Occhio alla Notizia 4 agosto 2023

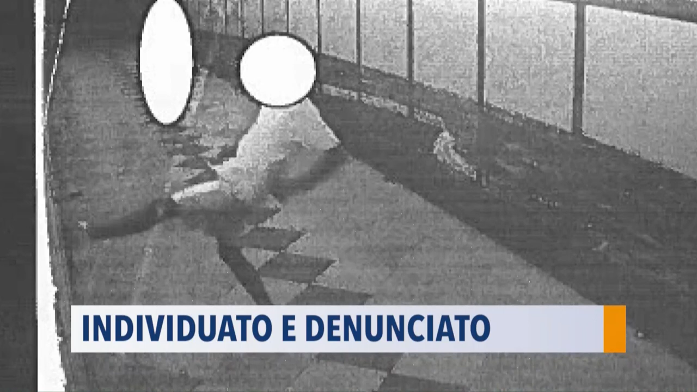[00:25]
Individuato e denunciato tramite l'impianto di videosorveglianza l'autore dell'atto vandalico e i pannelli del sottopasso del Lido, nell'intera città più di 80 le telecamere attive e gestite dalla polizia locale di Fano.